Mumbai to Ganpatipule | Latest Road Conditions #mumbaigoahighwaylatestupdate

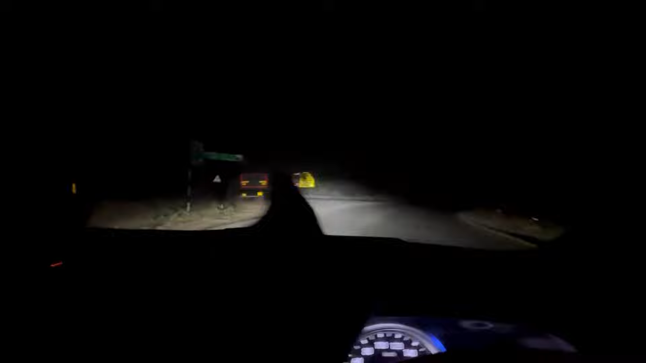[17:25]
यह जो लेफ्ट वाला स्पार्ट है वो को लापुर और देवरुग भी जाता है पुने भी जाता है बेसिकली और अपने को स् स्ट्रेट
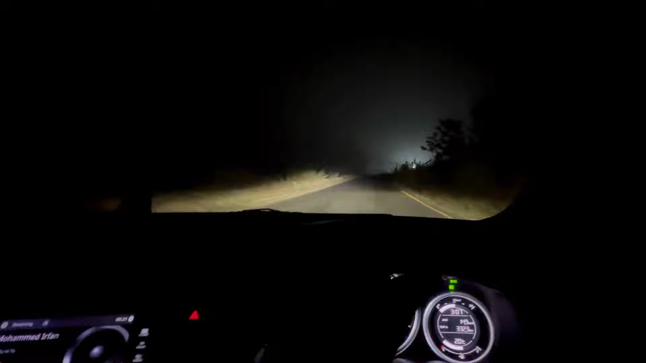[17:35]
जाके 4.5 km के बाद एक राइट एक एक स्ट्रीम राइट टर्न है जो गंडपती पूले के लिए जाता है तो देखते है यार धुन्द देखो कितनी है मतलब लिटरली विजिबिलिटी अल्मोस्ट पाच परसंड हो चुकी है तु भाई फाइनली आ चुके है उस बोर्ड भी है